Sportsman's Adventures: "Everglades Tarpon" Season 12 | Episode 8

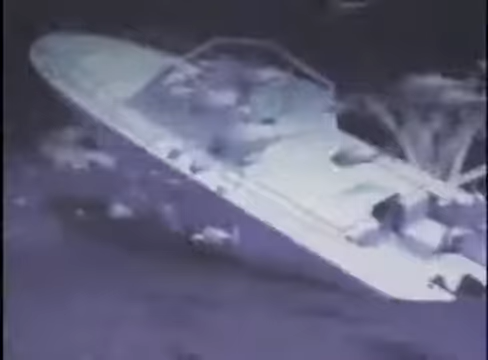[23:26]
all on an ultra-wide, high-definition display.
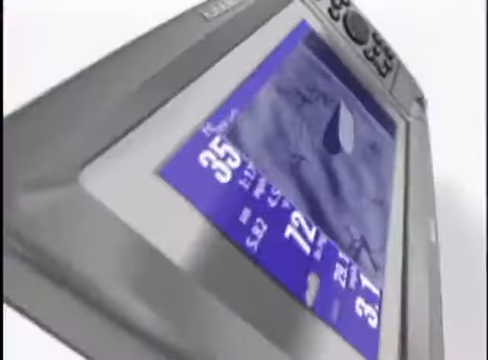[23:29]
The 900 series fishing system doesn't just perform on the water, it practically walks on it.